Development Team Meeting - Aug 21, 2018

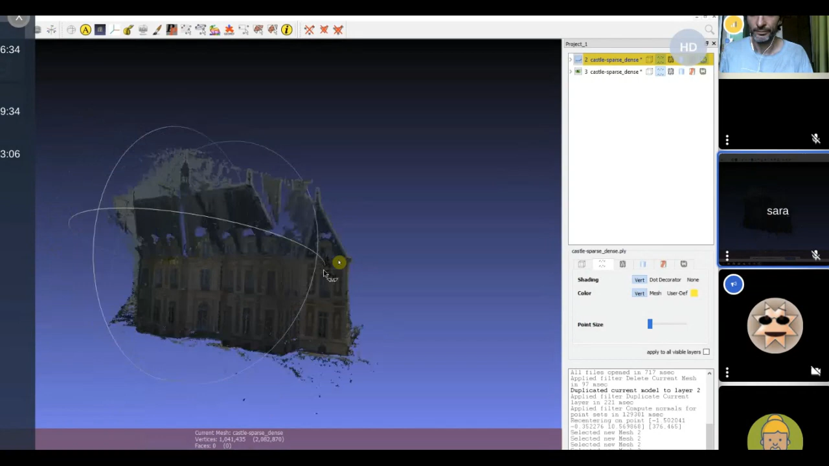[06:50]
And what you're seeing here is the dense point cloud in MeshLab. Yeah. So, my next steps are going through some tutorials to figure out how to refine this and complete the texturing of it. Mm-hmm. But I think that MeshLab can do all of that.
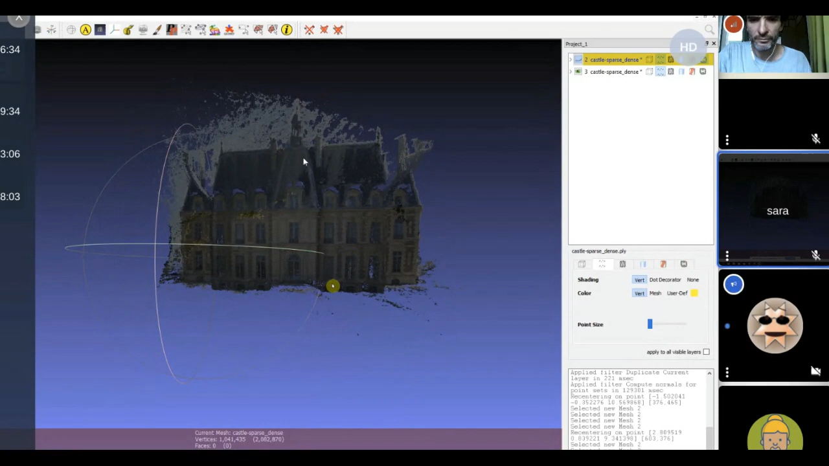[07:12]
So, I think I'm in a good spot again to make progress. And you didn't try this with the cordless drill beta? Yeah. I have not yet, but once I know what I'm doing with this, I'll look at that too. Okay. That sounds good. Great. So, what are your main learnings in this adventure so far? Yeah. Main learnings. I was really amazed by all of the difficulties with hardware.
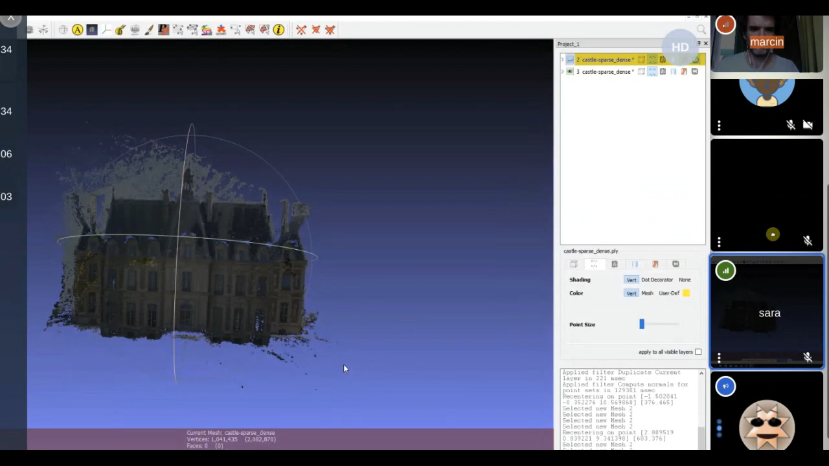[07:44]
Mm-hmm. And installing on a Windows machine, I was really unfamiliar with. So, I had to build... I had to build my research for OpenMVS for that program.